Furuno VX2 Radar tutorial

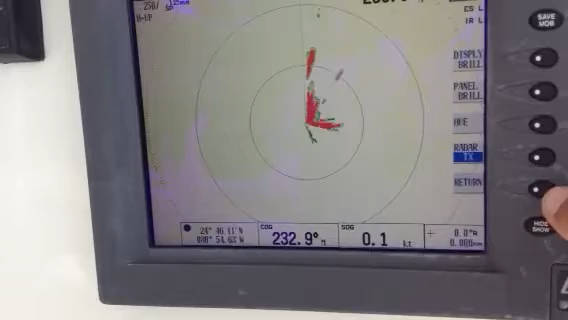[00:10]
Adjust Range Out If you don't see anything Chances are your range is way out Right there at 24 you don't see anything If you come in
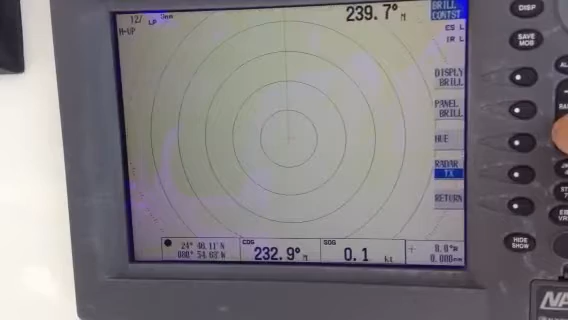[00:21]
You start to pick it up In this canal you're only going to see the canal So you have to come all the way in 1.8 of a mile
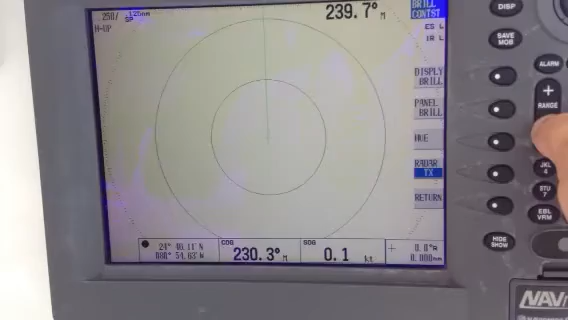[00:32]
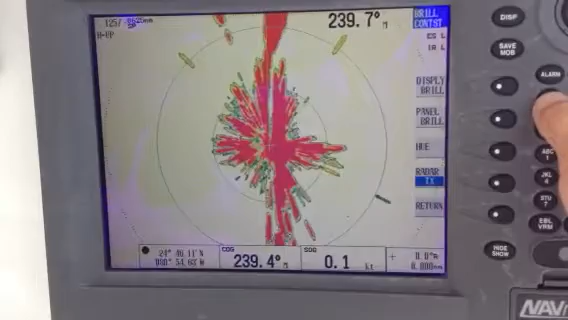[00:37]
Breaks it out real good The gain adjustment Here
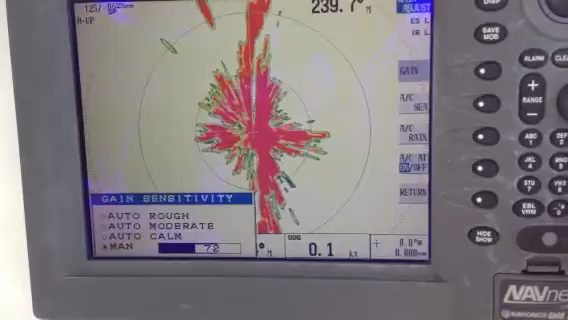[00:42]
Tap the gain Gain right now is set for manual So it's 72 And adjust that up higher 100% Bring it down Roughly there You can also leave it in Auto If you want to
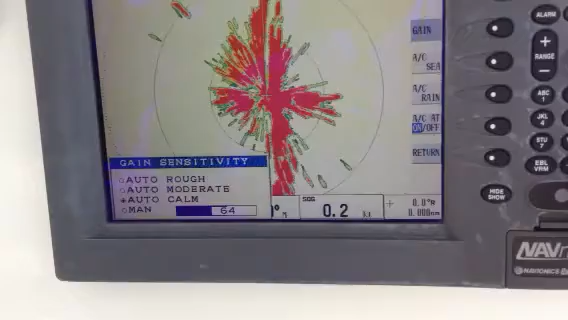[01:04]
Hit Return That's Auto Comm So it will do the gain adjustments for you
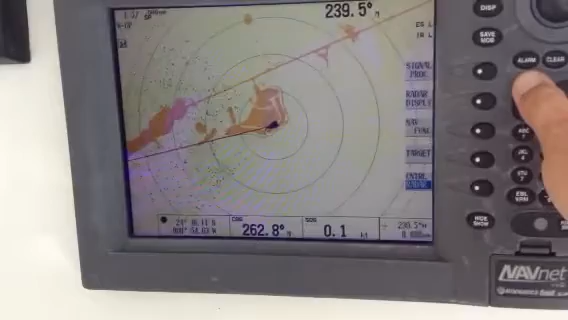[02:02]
If you want to get rid of the snow on the return Go back to Gain
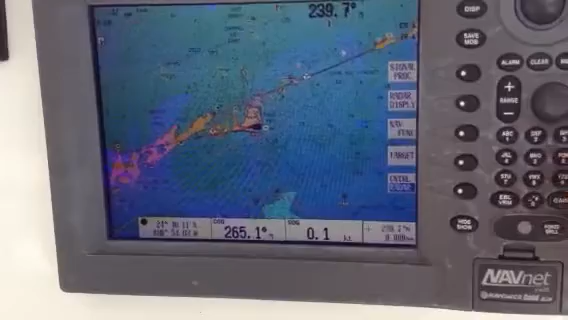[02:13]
Put it in Manual Then it gets rid of the snow